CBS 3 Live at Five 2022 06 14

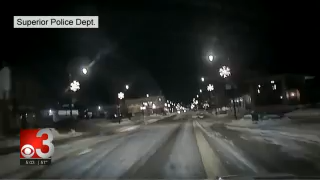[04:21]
In the far right-hand corner of your screen, you can see a person wearing dark colors on the side of the street.